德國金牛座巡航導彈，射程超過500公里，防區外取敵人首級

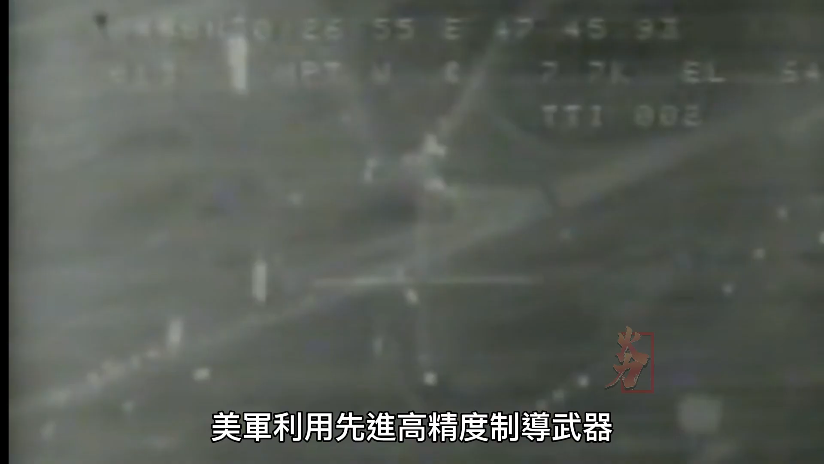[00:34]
尤其是战斧巡航
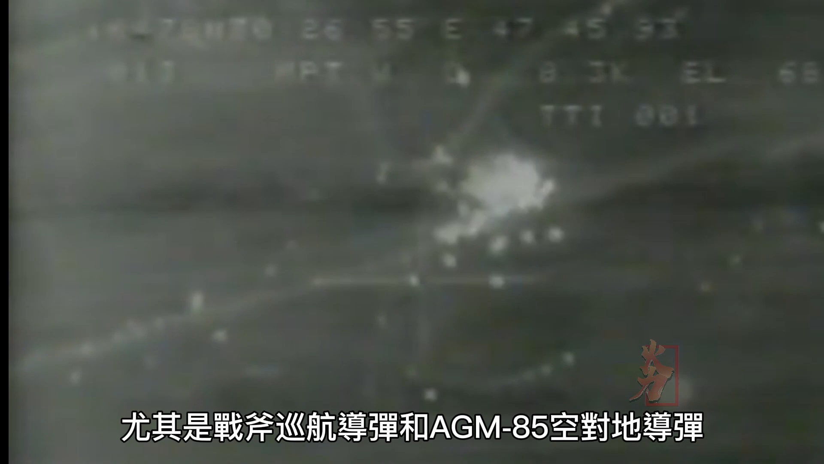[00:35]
导弹和AGM-85空地导弹风驰电车的摧毁伊拉克的地面目标
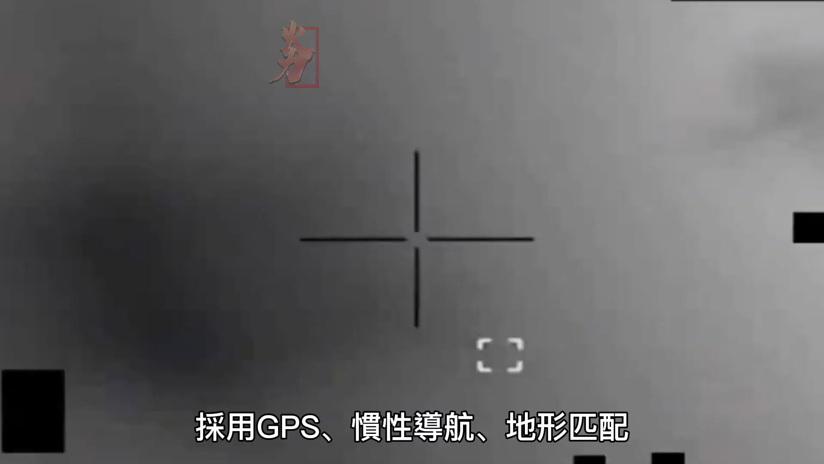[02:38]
惯性导航地形匹配末端红外成像和
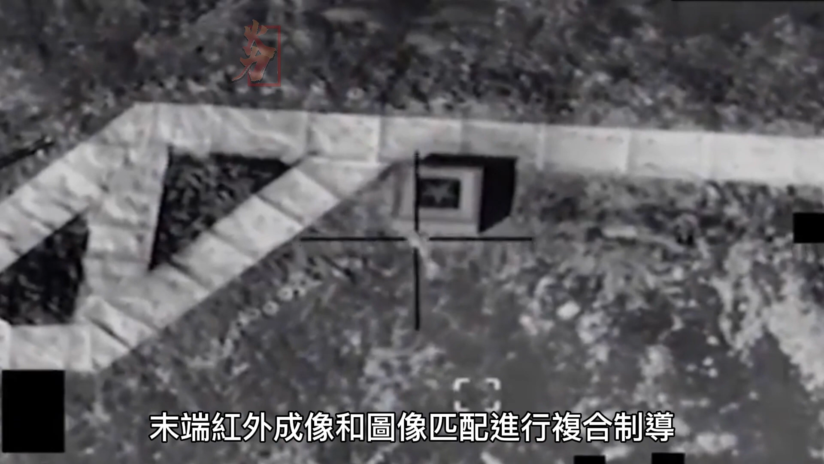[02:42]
图像匹配进行复合制导
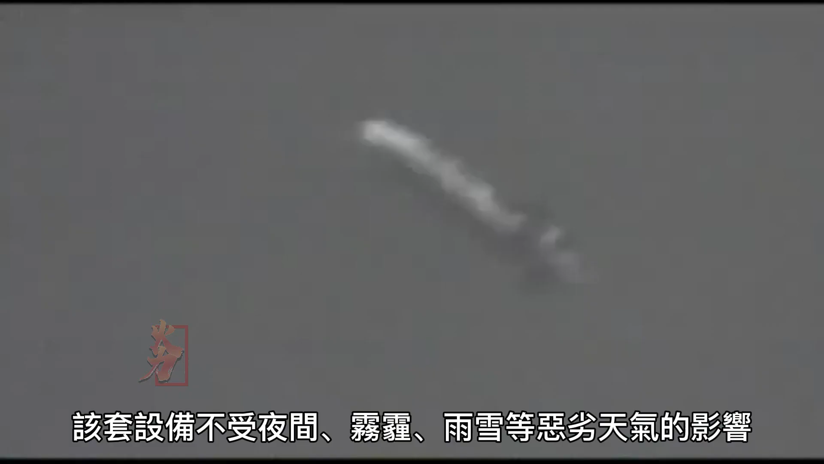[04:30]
影响也不受电磁波和杂光的影响能够
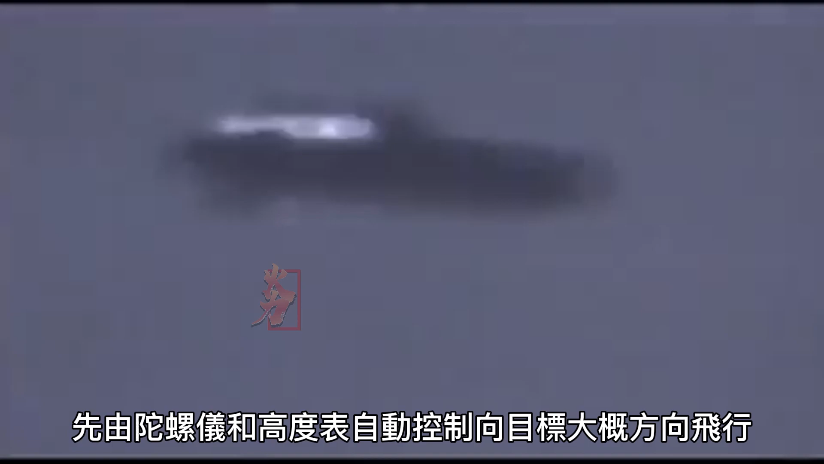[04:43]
方向飞行进入到50公里超视距之后由GPS定位系统或者